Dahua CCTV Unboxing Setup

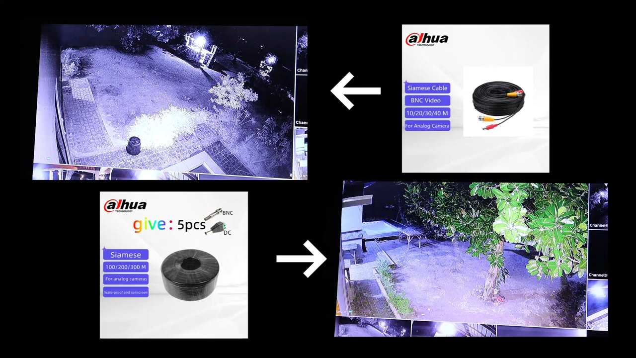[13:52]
Makikita niyo yung difference ng video na gamit nung ready-made na wire at yung gamit nung Siamese na coax. Okay. So, ganun lang yung setup niya for now, guys.